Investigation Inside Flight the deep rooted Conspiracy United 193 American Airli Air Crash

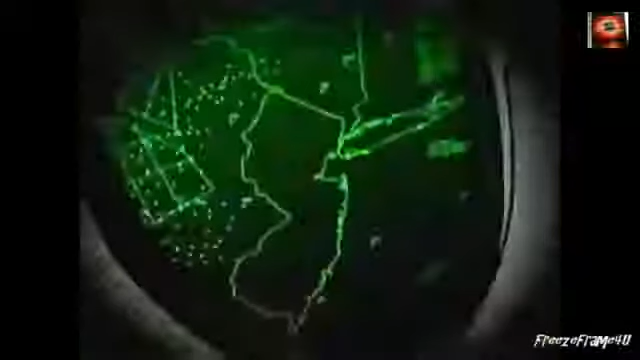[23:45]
The similar situation he's referring to is a blip on his radar screen.
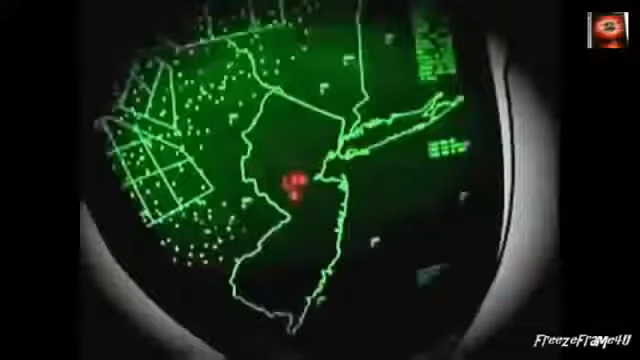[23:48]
It shows that United Flight 175 from Boston, originally bound for L.A.,